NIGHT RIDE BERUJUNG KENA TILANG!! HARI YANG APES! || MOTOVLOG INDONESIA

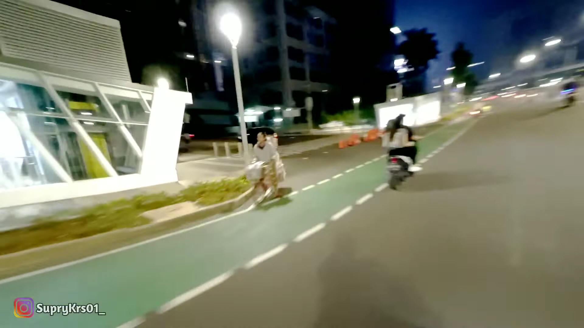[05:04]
Dia belok kan nih? Ntar belok lagi. Gak lucu kan, ntar belok. Enggak kan? Harusnya depan sih maju.